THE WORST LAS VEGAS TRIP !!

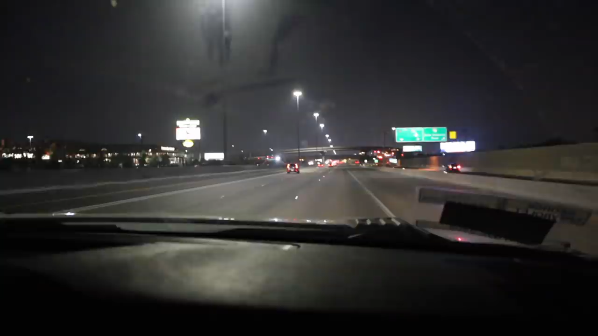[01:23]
We're about to get off on the first few exits and just cruise it on the strip, just to have a fun little cruise. All the casino and lights are over there, as you guys can see. I think this is one of the best parts of being in Vegas, just knowing that you're here and seeing all the city lights.